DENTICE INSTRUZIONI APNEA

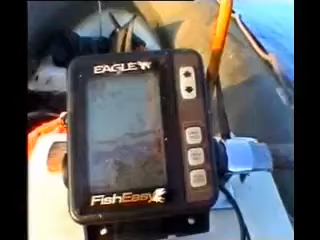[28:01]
non lasciate che compie la rotazione totale del corpo il dentice è dotato di una velocità fulminea un attimo di ritardo nel tiro ed è già lontano irrimediabilmente perso
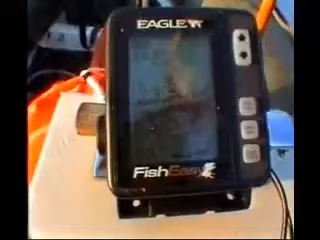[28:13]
credico bene e razzolo male l'asta inoltre percorre una strana traiettoria curva deviata verso la coda del pesce in viaggio verso un'altra secca metto in funzione l'ecoscandaglio a volte nel tracciato disegnato sul display
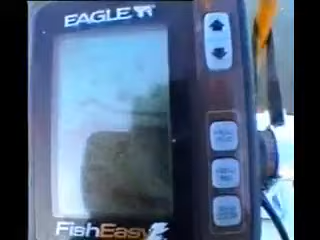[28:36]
appaiono delle grandi macchie scure a forma di pesce con indicazione della profondità alla quale lo strumento ha rilevato dei corpi solidi